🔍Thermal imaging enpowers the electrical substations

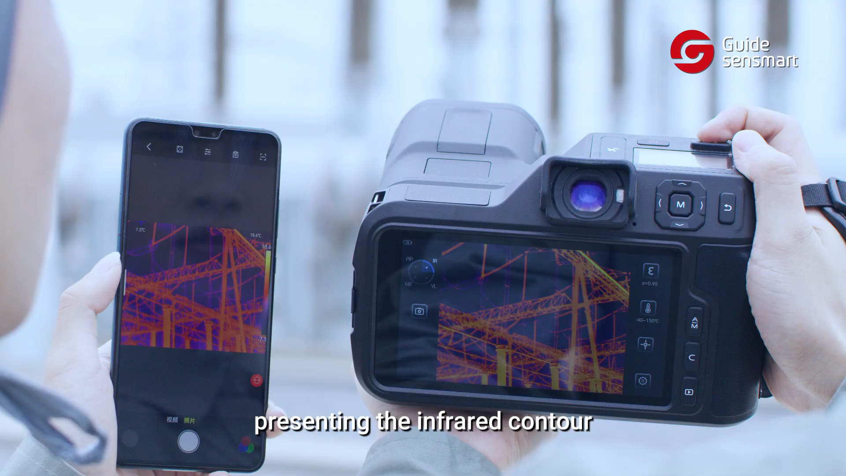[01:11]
presenting the infrared contour of the equipment temperature in real time,
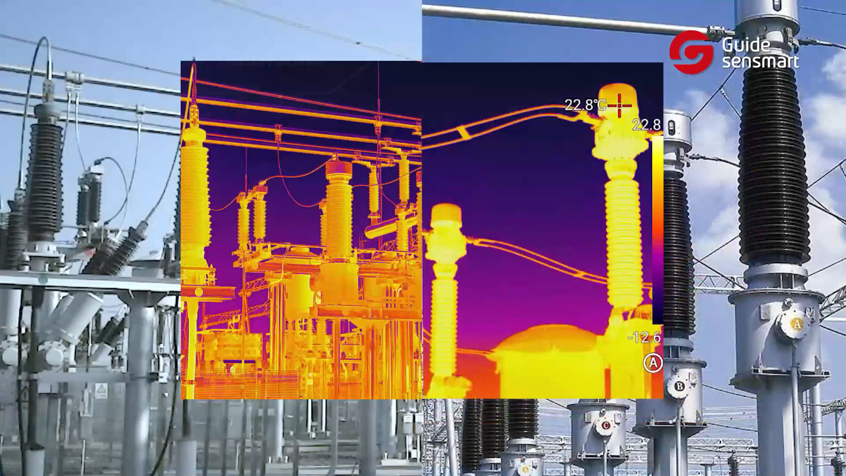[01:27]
On screen: spot 22.8°C
It can also detect other key equipment such as transformers,
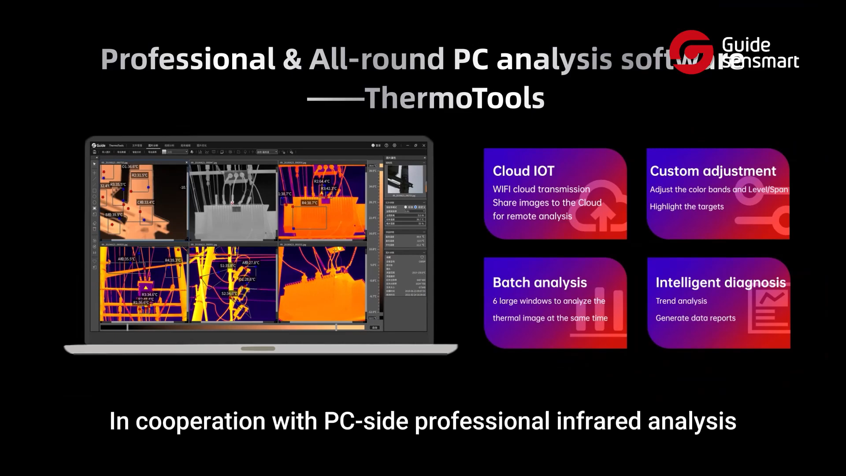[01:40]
In cooperation with PC-side professional infrared analysis software and mobile side app,
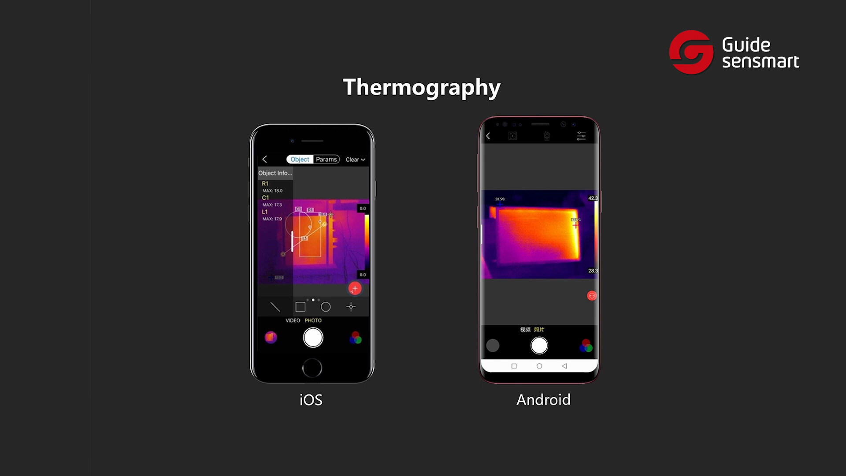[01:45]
it can analyze more about the thermal image and pulse the health of power grid.
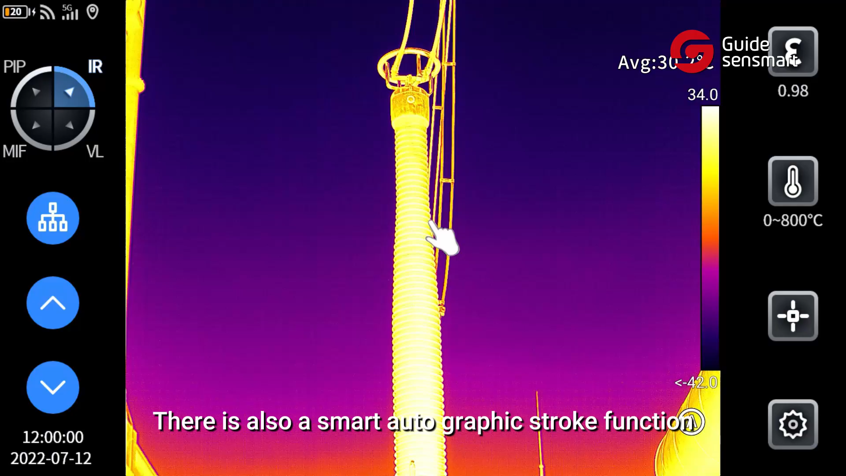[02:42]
There is also a smart autographic stroke function that allows you to intuitively experience fine temperature measurement,
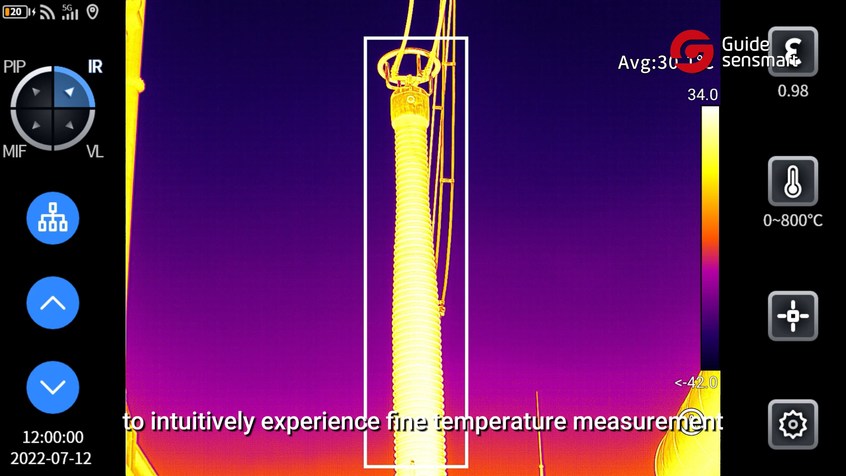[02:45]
with panoramic stitching technology to help you get a wider field of view panoramic picture.